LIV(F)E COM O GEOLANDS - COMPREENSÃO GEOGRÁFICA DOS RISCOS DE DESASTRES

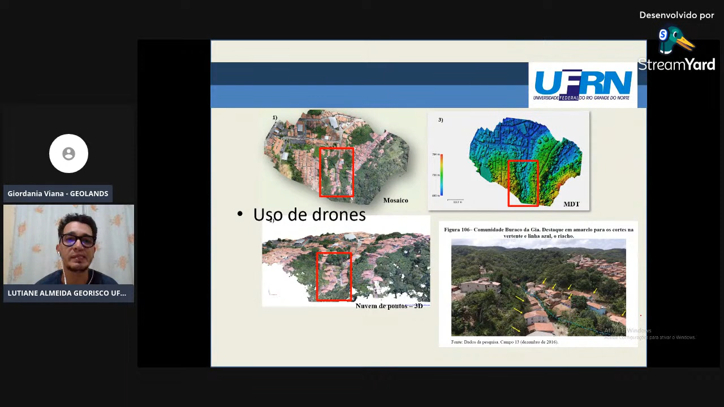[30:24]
Aqui é outro modelo que a gente usou lá, essa aqui é uma área que a gente usou
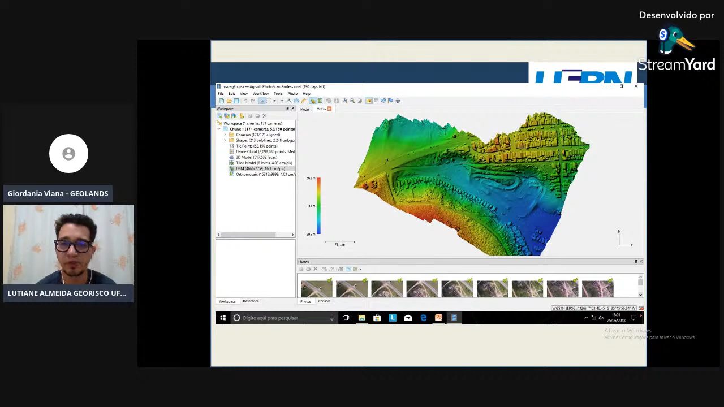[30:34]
para estimar a área de inundação. E esse é o primeiro mapa feito pela Leiliane, é o mapa de exposição física, a inundação e movimentos de massa.